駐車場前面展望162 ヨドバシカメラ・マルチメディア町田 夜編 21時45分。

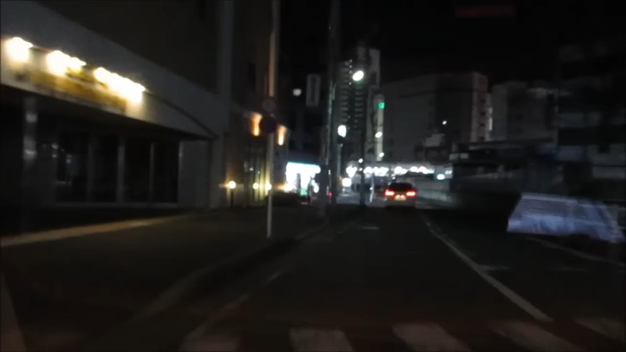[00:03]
右斜めに映ってるのは JR の駅ですね。